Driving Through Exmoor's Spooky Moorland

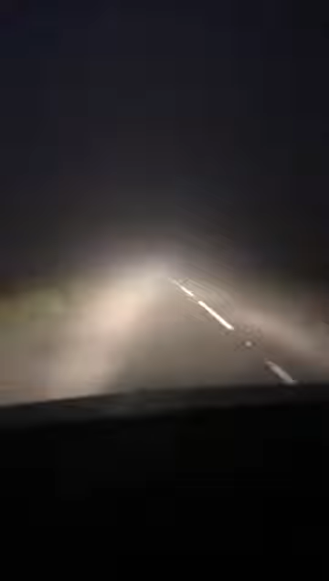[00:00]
whoa there's sheep everywhere oh my god it's everywhere can you feel you see them yeah they're all just sat around